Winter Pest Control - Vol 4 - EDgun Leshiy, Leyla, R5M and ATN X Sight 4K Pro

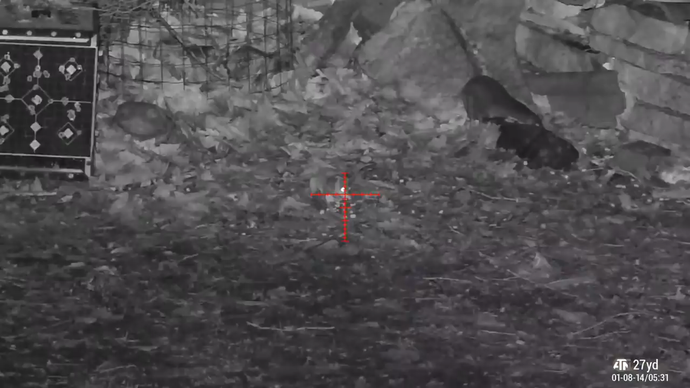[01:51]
They really don't care. But what shuts rats off is the wind. So if it's windy out, don't even bother looking for rats.
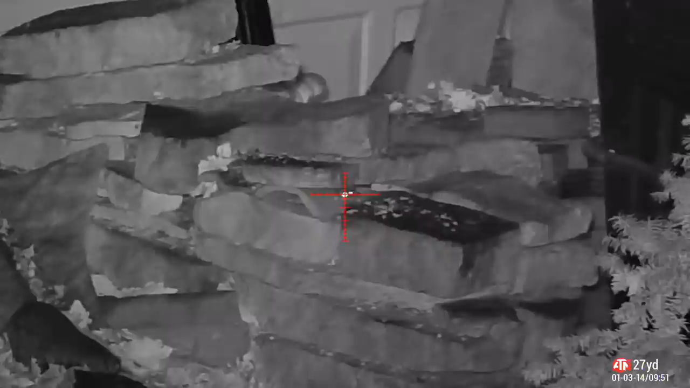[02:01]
I took these rocks apart after this to retrieve this guy, and there was a pile of bones in what had become a rat tomb. I guess the scavengers couldn't get in there either.
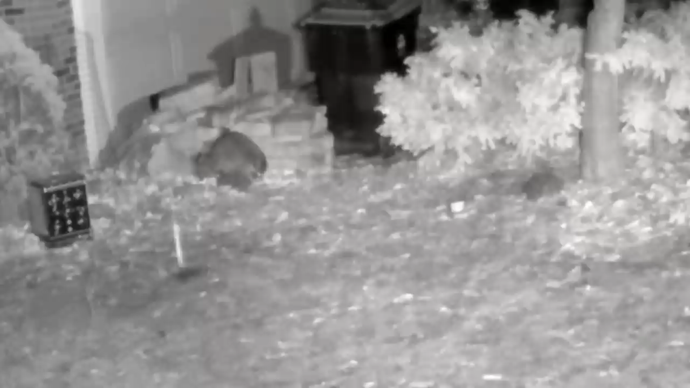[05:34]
So since I was up, I ran out with the R5M, and it just ran off a few seconds before I walked out there. This guy's been eluding me for the past week or two. He's also the one that kind of got into it with my dog, so I've got it out for him. It's giving my neighbor fits, too, with her garbage and getting into her trees.
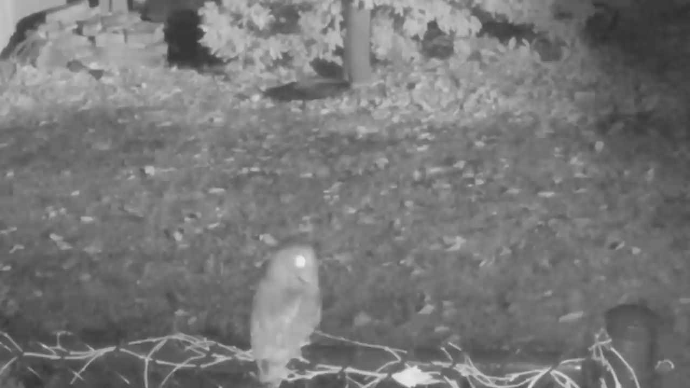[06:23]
I never saw this guy until I shot the rat and it took off.
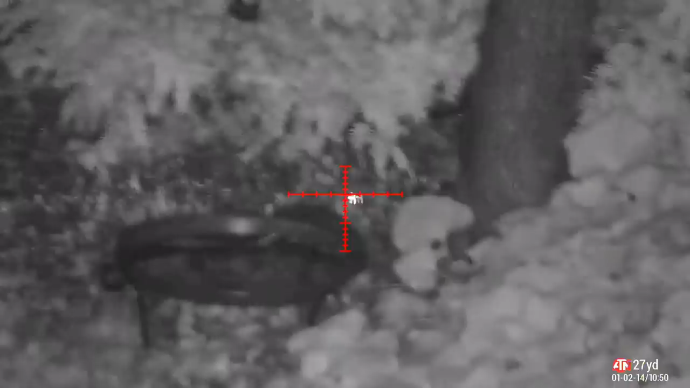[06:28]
It literally did a big circle, went down and then grabbed the rat, ate it, and then took off again. It was pretty cool.
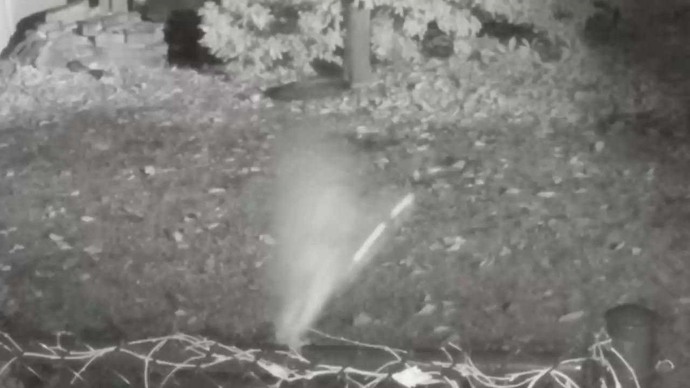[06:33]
I'm glad this rat had a pass-through, though, so that way there was no lead concerns for this cool owl.
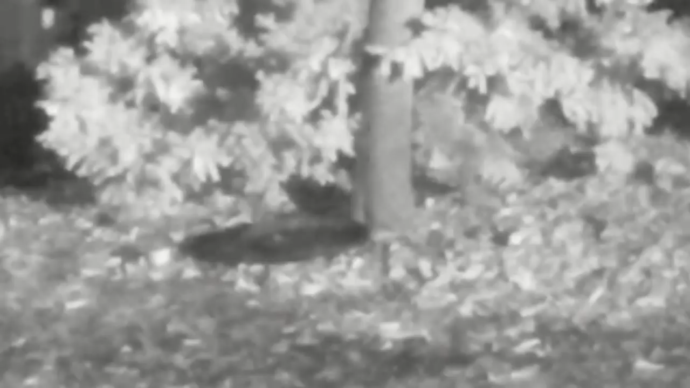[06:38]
The next morning, there was just a ton of squirrel activity, so I went out and sniped a couple more to thin the herd.